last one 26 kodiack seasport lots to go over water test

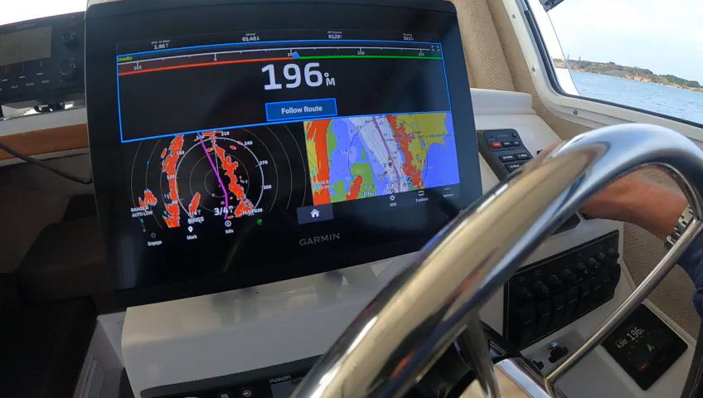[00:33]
See? And then you can select that. Follow route. It's going to take me back.
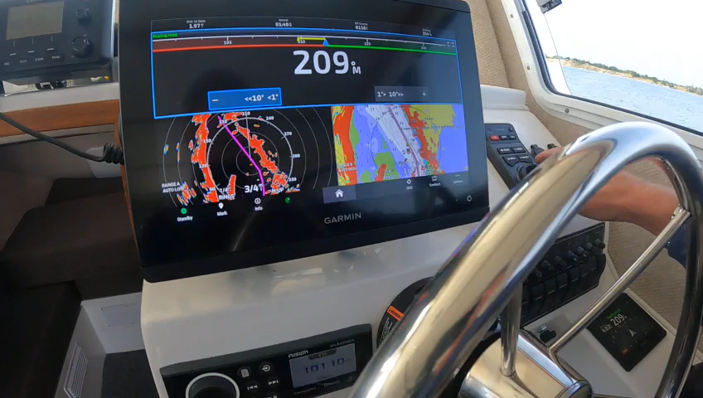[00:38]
Heading hold. Shut it off. Don't want it.
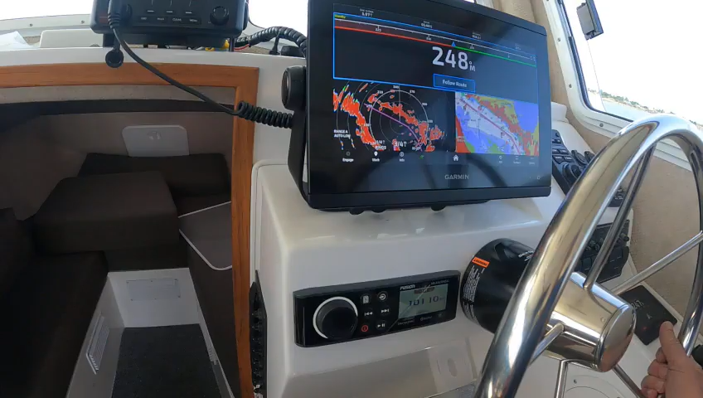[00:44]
And then to switch down between these, you can either push on them. Push on them.
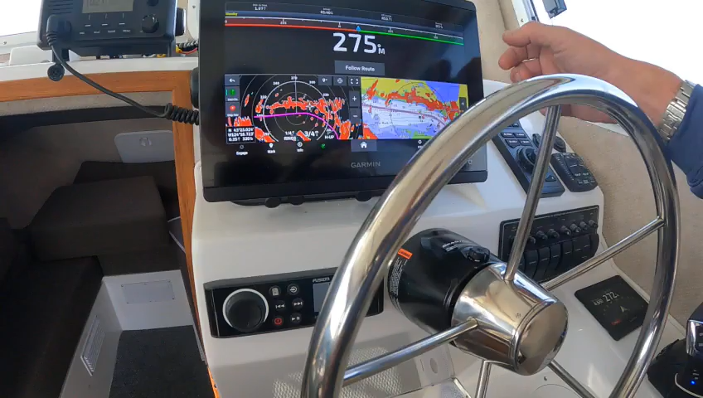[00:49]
See? I want to push on the full screen. Boom. There it is. Go back. Stop panning.
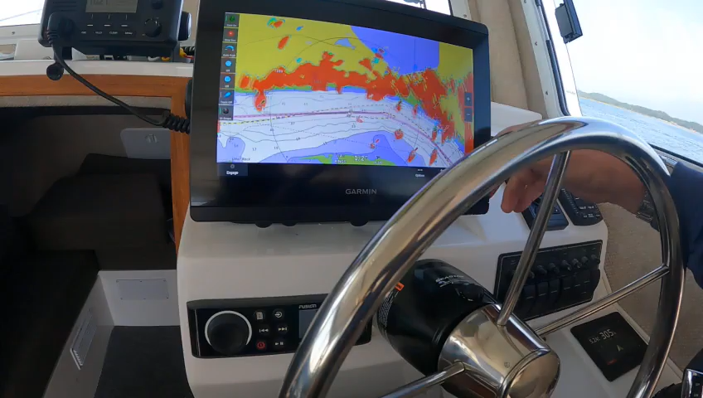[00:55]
Go back. And that will bring you back onto that screen.
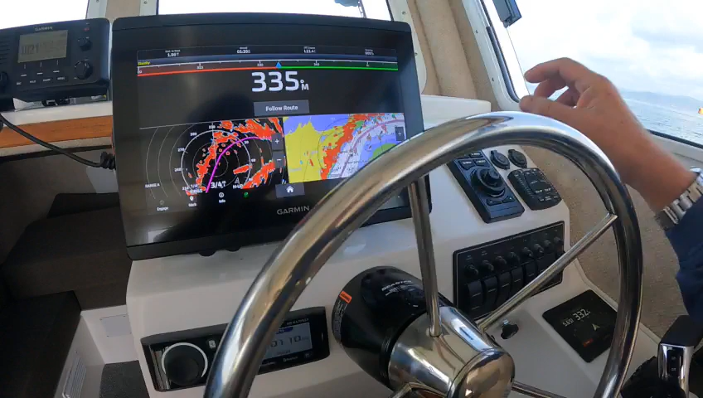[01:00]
And then if you go back again. See how that's highlighted? If I hit select, then I got controls with this.
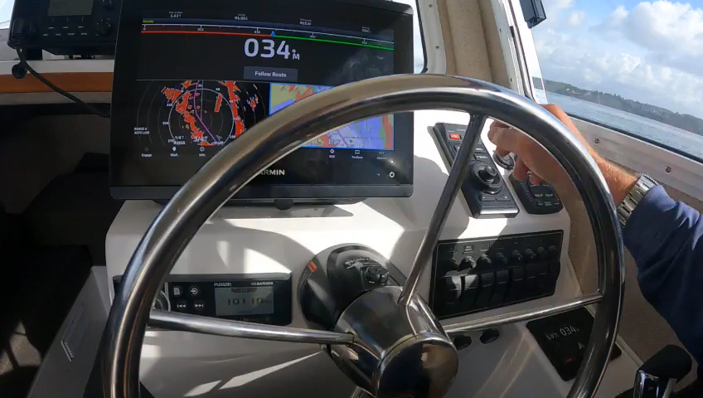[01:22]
And then that just brings you back to where you were. Select. And go back.